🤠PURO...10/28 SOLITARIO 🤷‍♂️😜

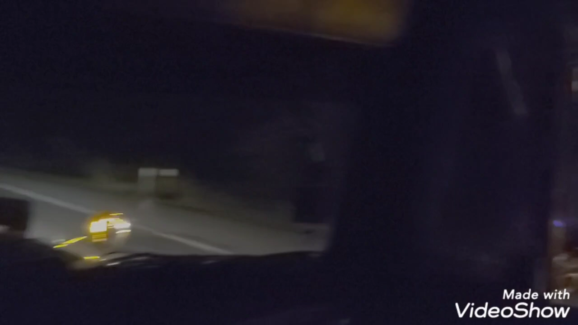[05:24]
Bueno, ni hablar, güey. mucho que ver con elegancia. Más que las rayas de la carretera, es lo único que hay a esta hora. Es lo único que podemos ver.